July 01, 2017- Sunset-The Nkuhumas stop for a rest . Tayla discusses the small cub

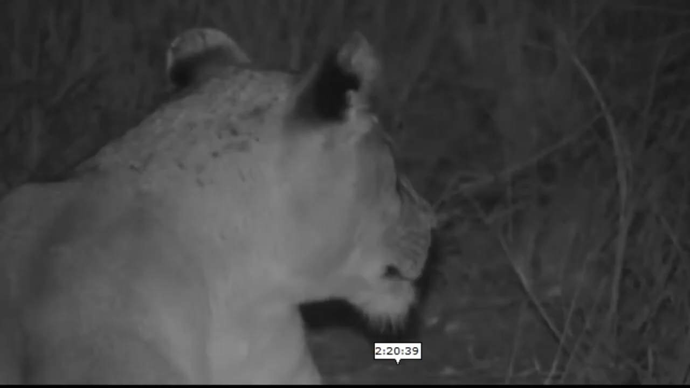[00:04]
I will I hope for Tamba that mom does bring him home a delicious treat because he's been very good staying put where mom has obviously told him to wait now it seems as though those lines just took a couple of steps into the bushes and then came right back out into Drakensberg Road which is where we were earlier so obviously what they they thought they were hearing was a lot closer it wasn't and Sebastian and I were actually just discussing this as I said to him I said it sounds like those kudu were actually on torchwood I didn't think that they
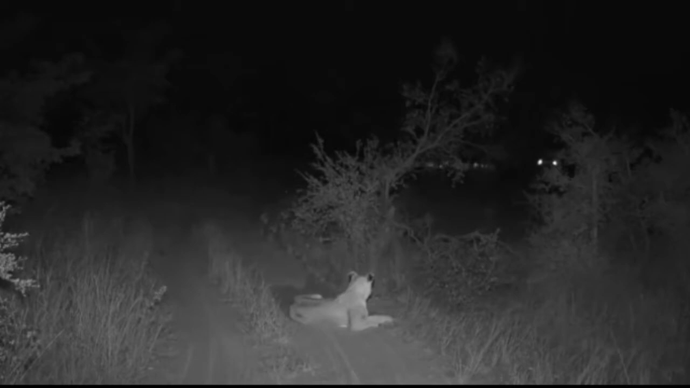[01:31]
how the behavior changes they go from being all sleepy and docile during the day to the smallest thing at night catching their attention and they get quite excited by it but this is when the lions are in their prime is in the darkness they aren't known as the you know ghosts of the darkness for nothing they truly are especially with the way that they're able to move so quietly but it has been a beautiful afternoon out here in the bush spending time with all sorts of feline friends